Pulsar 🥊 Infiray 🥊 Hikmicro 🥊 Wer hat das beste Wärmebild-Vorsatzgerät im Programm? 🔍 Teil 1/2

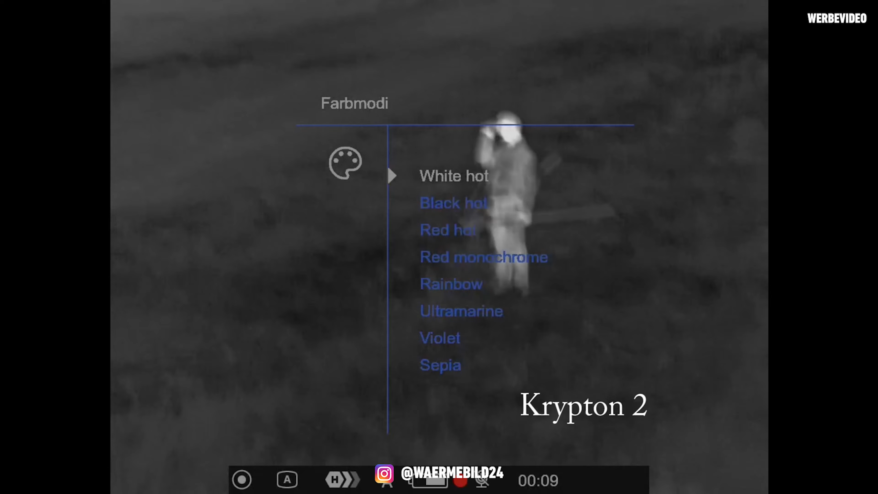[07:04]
Weil ich finde auch die Verstellung, das geht einfach nicht so einfach über wie beim MH50 oder beim TQ50. Beim MH50 fand ich es noch krass, ihr könnt ja sogar die Fernbedienung abnehmen, weil das vergisst man immer.